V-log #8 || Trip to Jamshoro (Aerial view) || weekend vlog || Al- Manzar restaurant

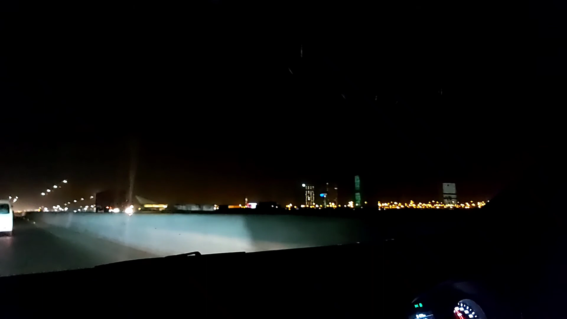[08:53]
تو جی ہم جا رہے ہیں گھر کی طرف اور یہ اس وقت ہم بہریہ
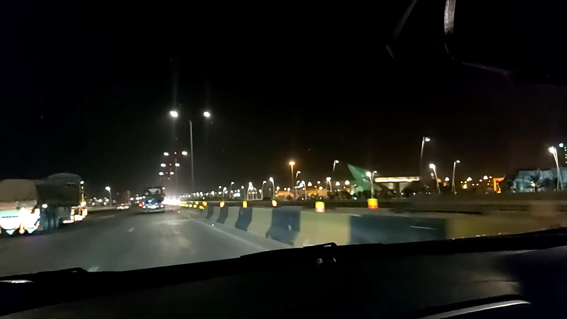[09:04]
ٹاؤن کراچی کے سامنے سے گزر رہے ہیں اور یہاں پہ کافی اچھی لائٹنگ ہوئی ہوئی ہے رات میں اور کیونکہ یہ پوری ایک سٹی سی بنینی ہے اور میں نے اپنے ایک ولاغ میں دکھایا بھی ہے بہریہ ٹاؤن کے اندر سے پوری ویڈیو بنائی ہے ہم نے جو بارش